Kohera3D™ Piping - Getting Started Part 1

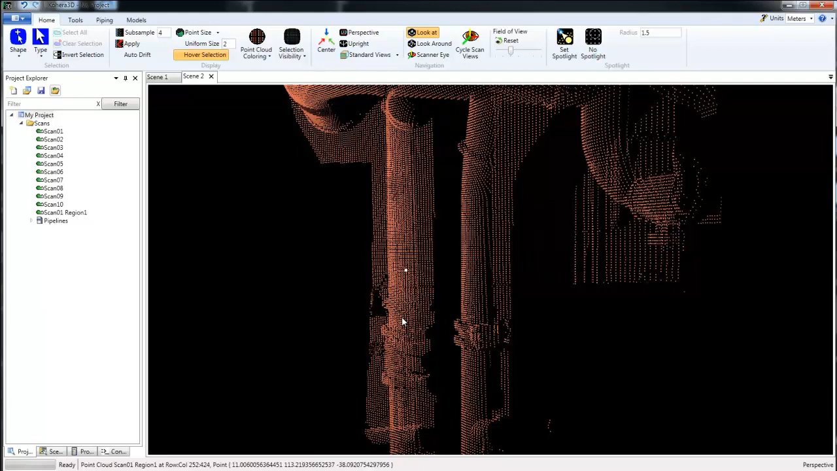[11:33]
So to start creating pipelines and adding line numbers for those pipes, you begin by selecting a point. And then going over to Piping and choose either Fit Pipe at Seed or the shortcut,
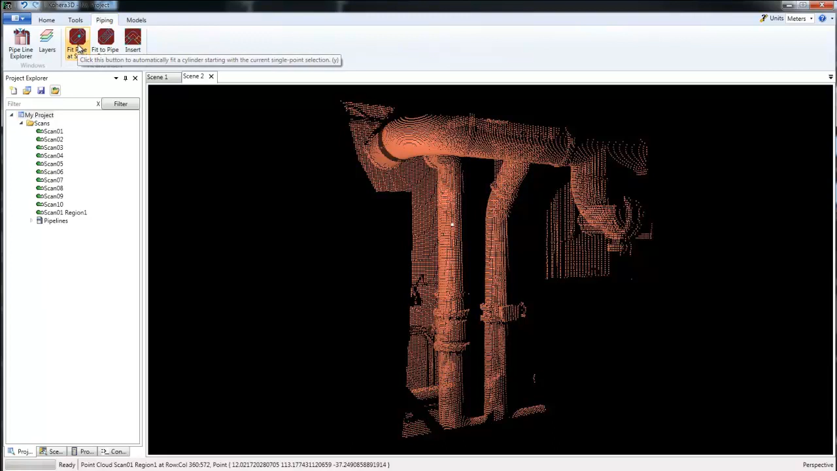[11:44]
which is Y on the keyboard.
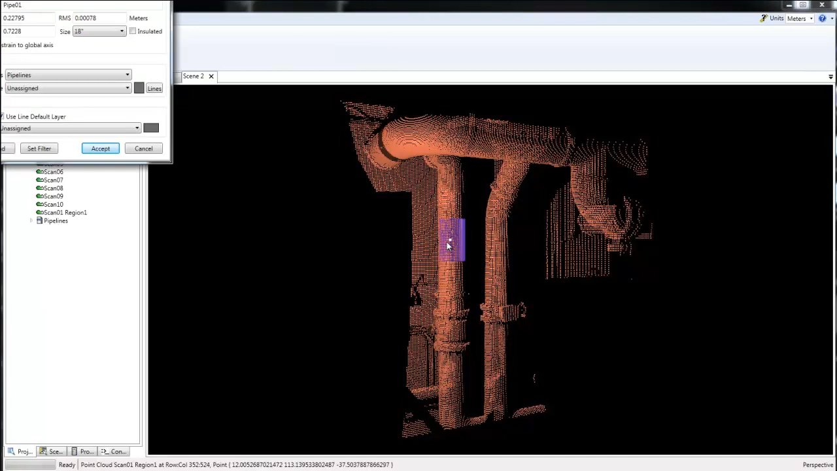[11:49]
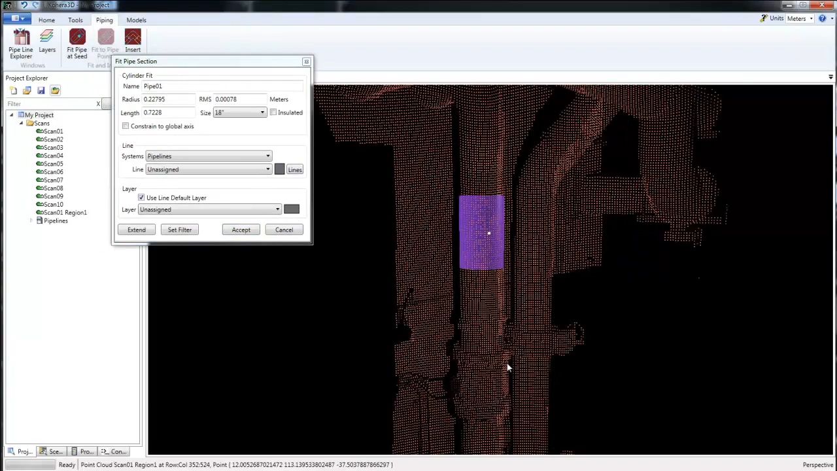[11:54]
So we have a cylinder fit here that's applied to the scan data. I'm going to choose Lines and start adding in my line numbers. We'll begin by choosing New. And then just give this line a name. I'll call this one Line 1.
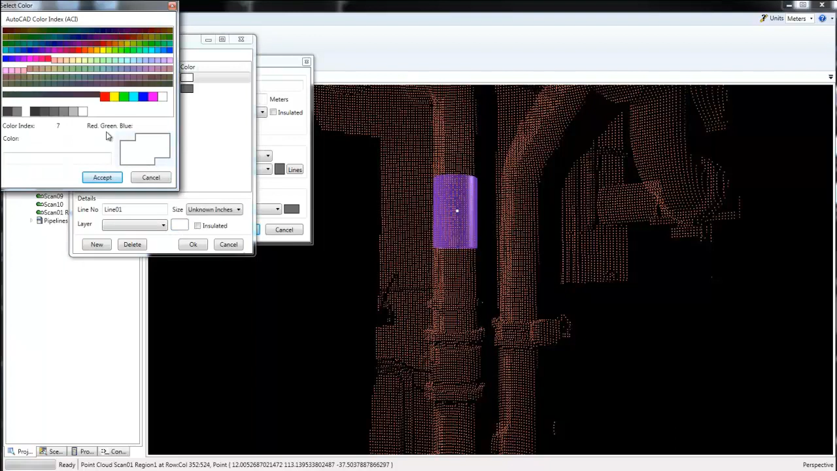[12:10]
And we'll make it red. Accept. Accept. And I'm going to add a second line. So I'm not going to hit OK. I'm going to hit New. And we'll add a second line. We'll call that one Line 2. And we'll make that one yellow. And now I'll hit OK. I'm going to assign this here to Line 1.
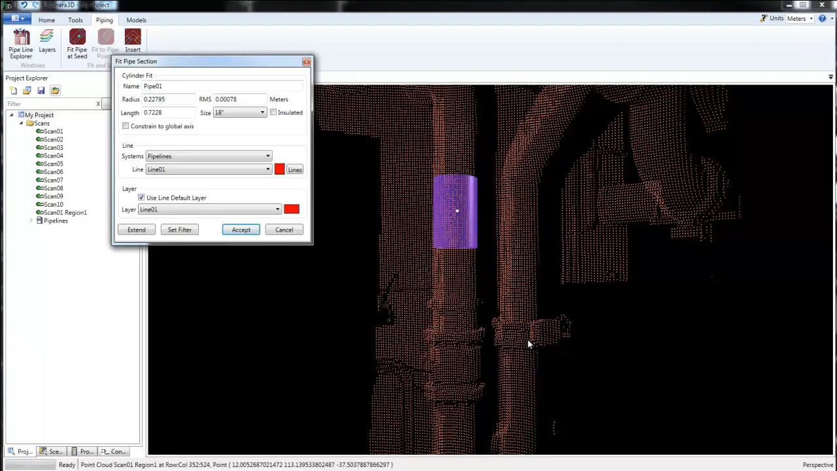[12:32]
And let's, before we hit Accept, let's go ahead and finish our fit.
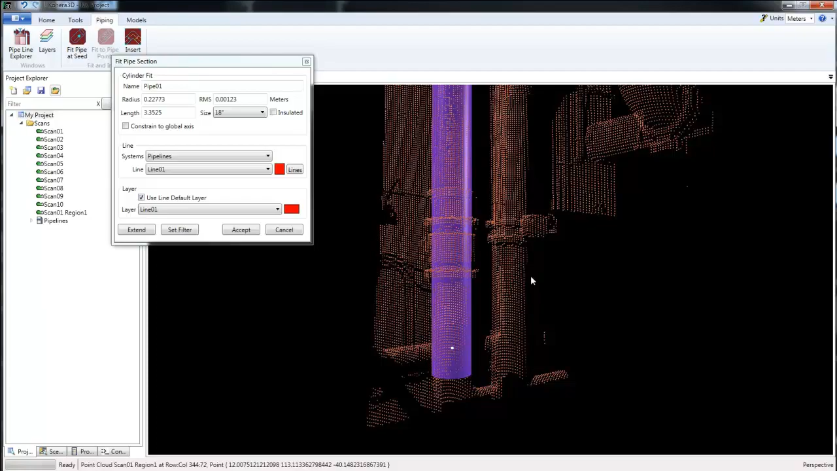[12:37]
I'll take it all the way up.
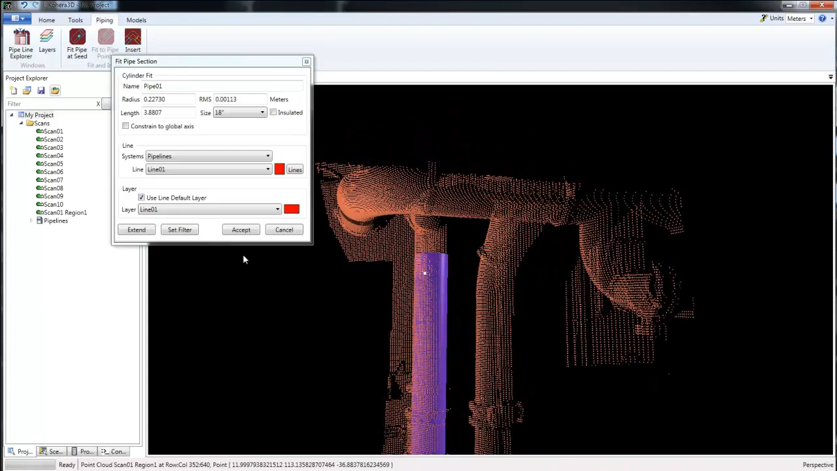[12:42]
And hit Accept.
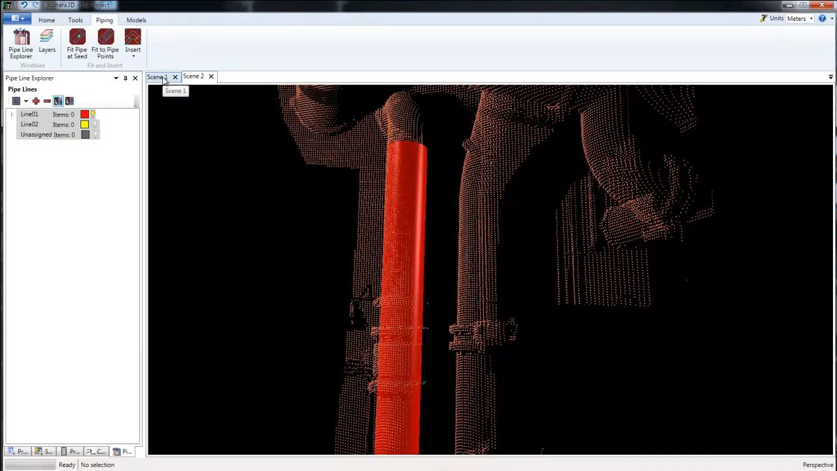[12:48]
I'm going to move back to the full project here.
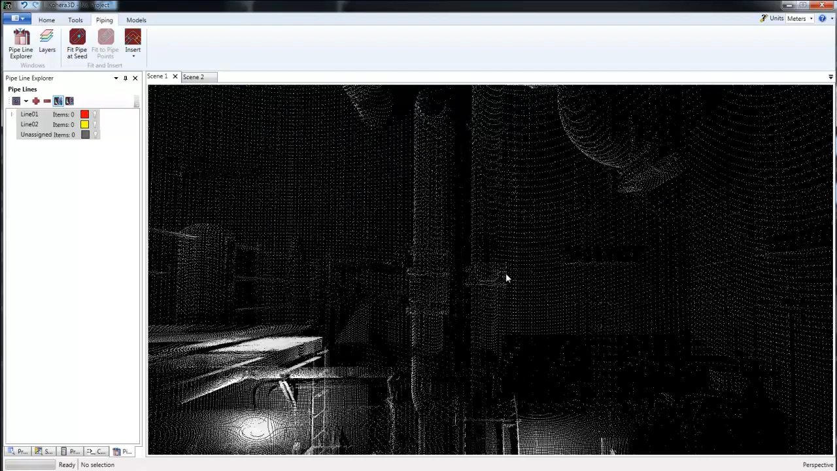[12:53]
And we'll take our pipeline and drag what we created here.
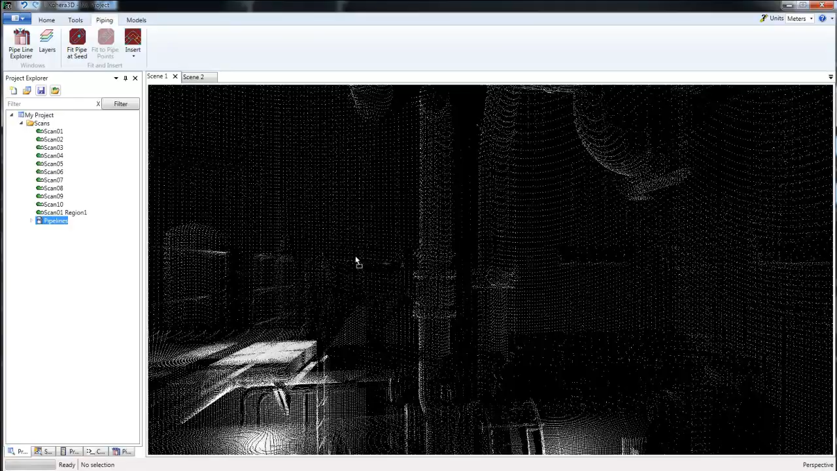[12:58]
And let's go ahead and fit the rest of this.
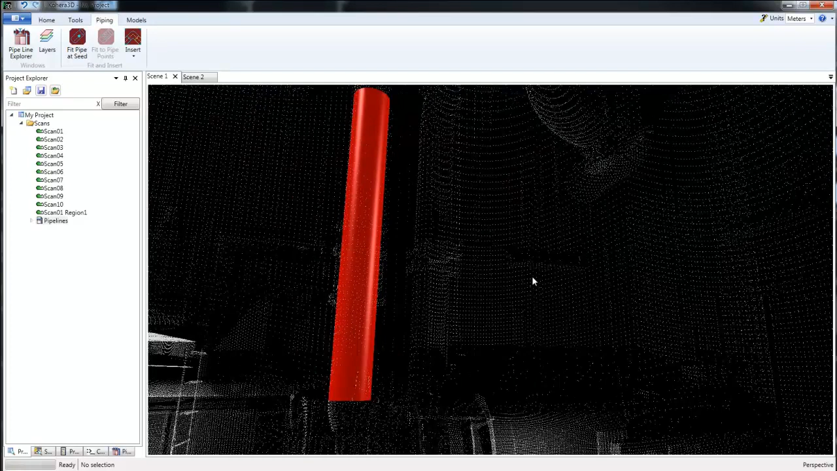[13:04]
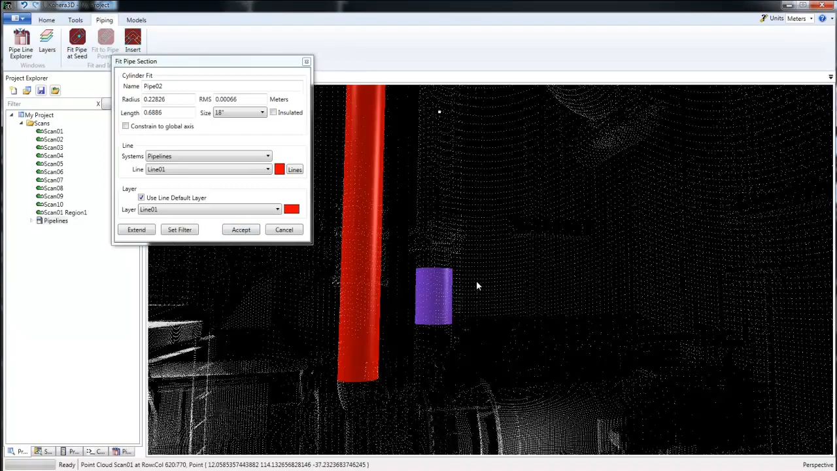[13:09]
So just choosing points that are along the pipe here. And we'll make this one Line 2.
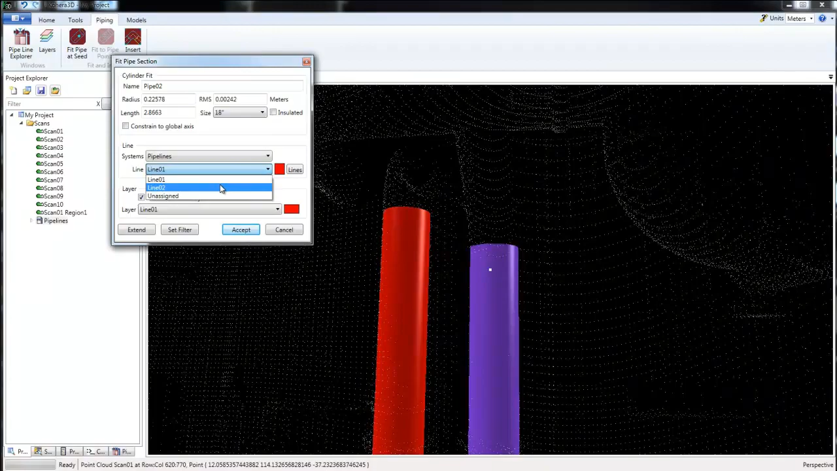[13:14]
Click Accept. OK.
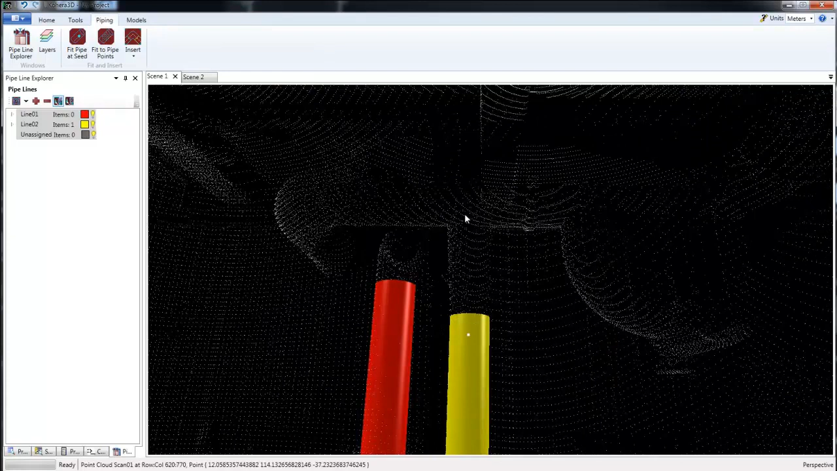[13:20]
And again, if we need more detail, just click a point and press Z or Set Spotlight.
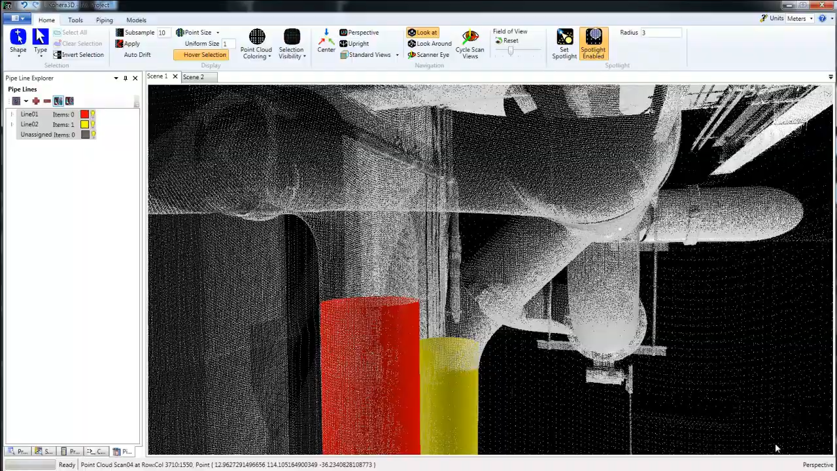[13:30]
So the straight section, let's fit the pipe there.
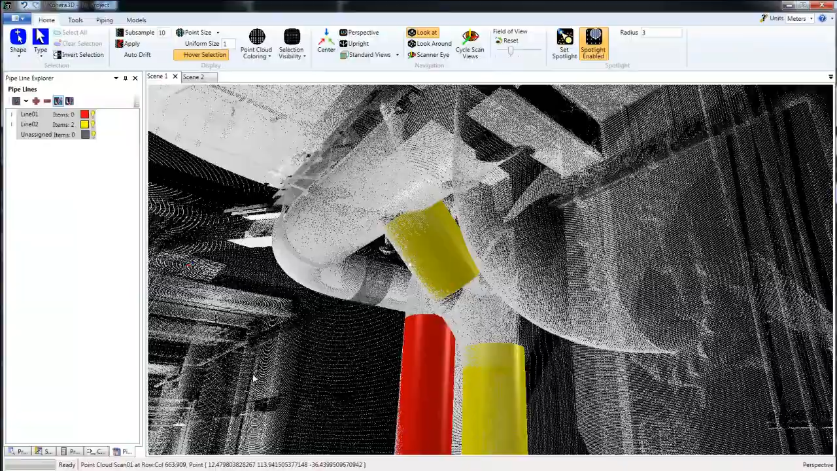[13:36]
And now let's connect these two with an elbow.
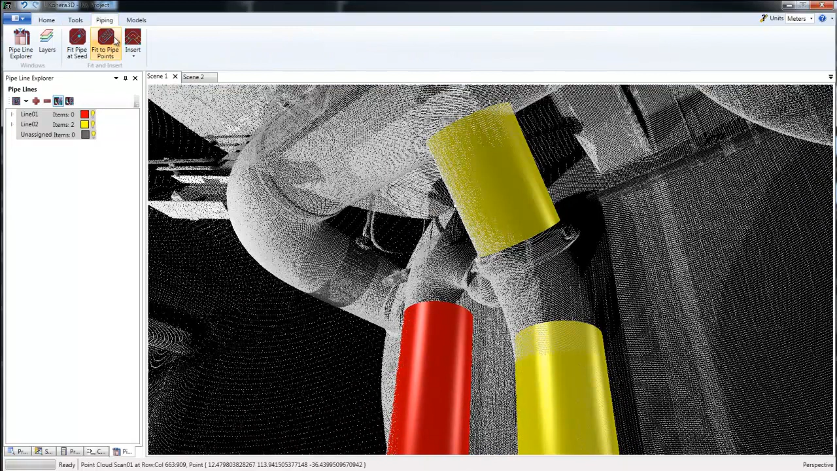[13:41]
So under Piping, Insert, Elbow. We're going to double click this.
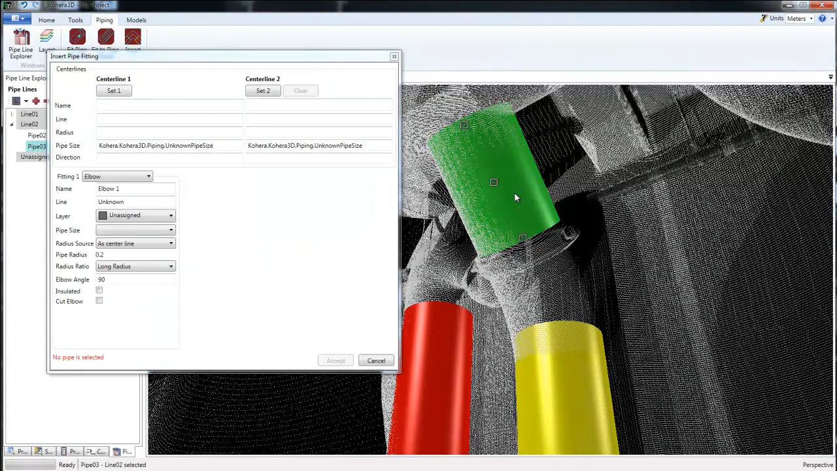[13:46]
Make sure it turns green. Set 1.
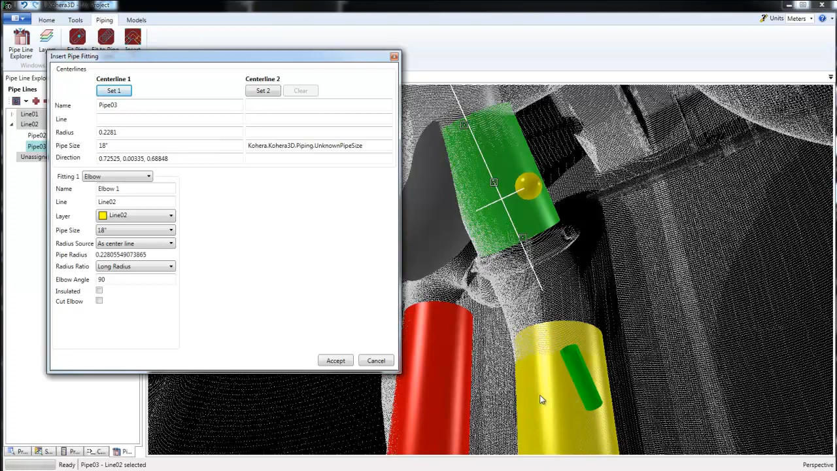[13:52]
And then the next one, double click. Make sure it turns green. And set 2.
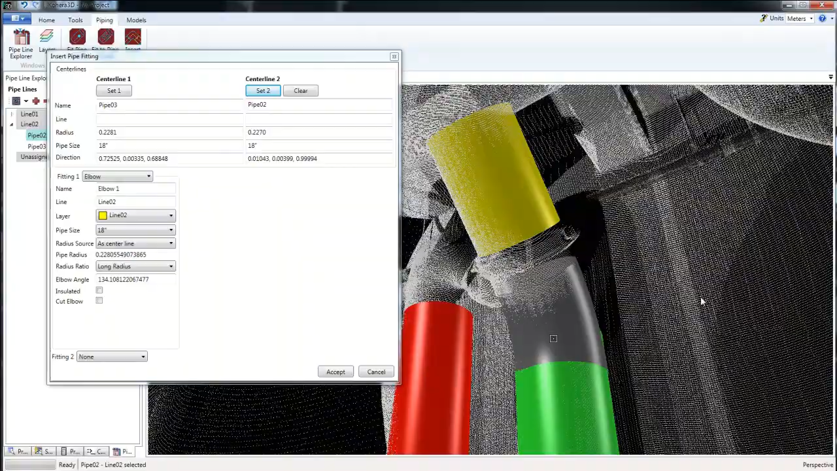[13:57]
And there's our elbow. We'll click Accept.
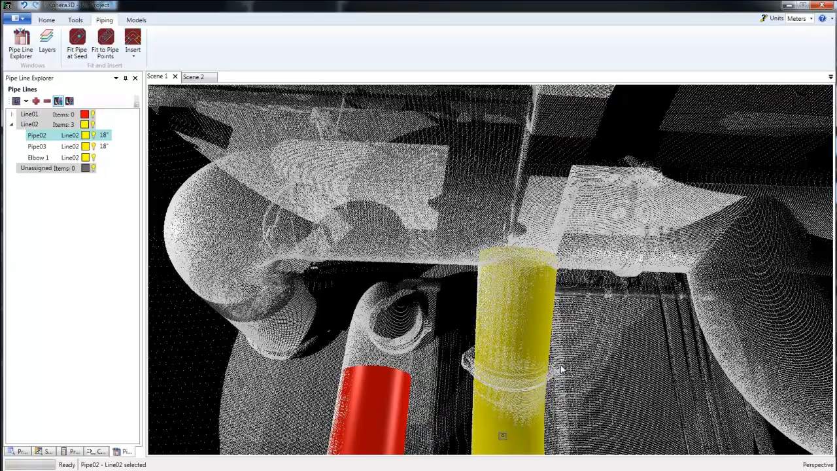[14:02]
Next, let's put a T. Before we do that, let's apply a cylinder fit here.
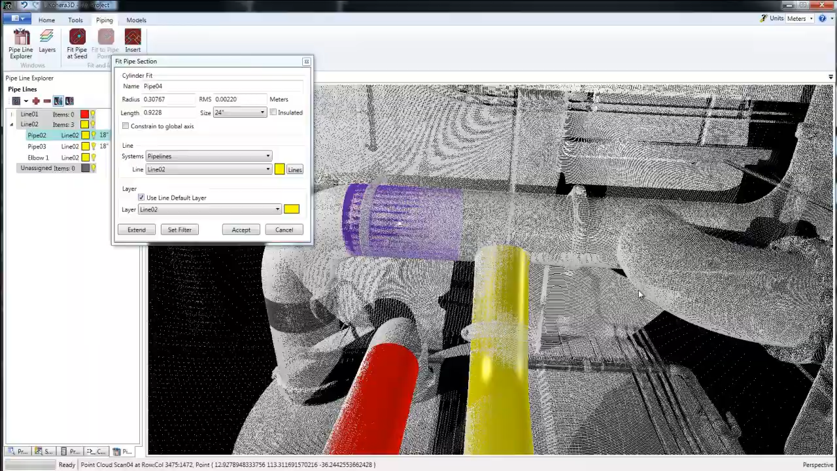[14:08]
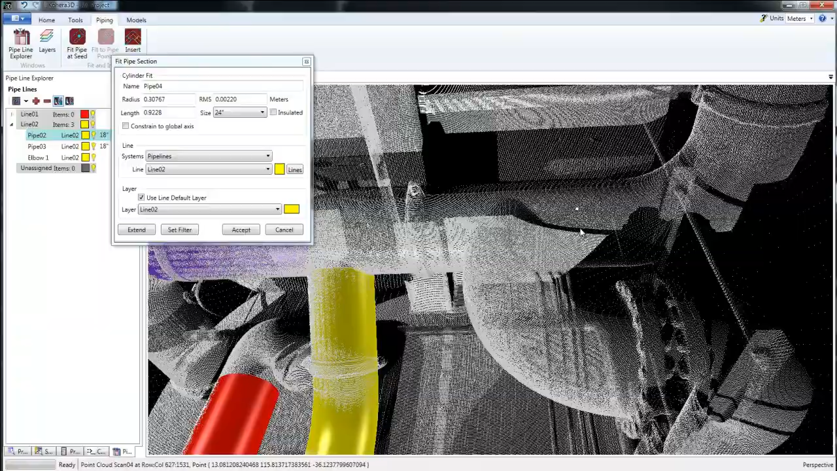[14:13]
Almost looks like a reducer.
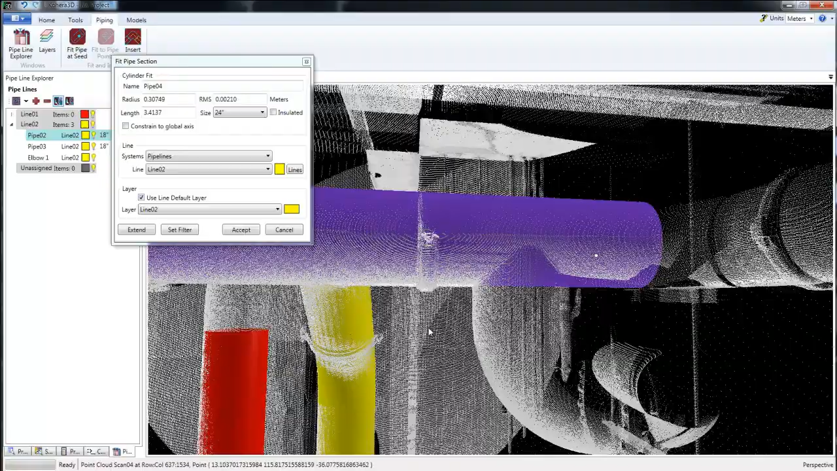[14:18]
There we go. And now we're going to fit our T. So we can choose Insert T. Double click to select that section of pipe. And then this one. And click Accept.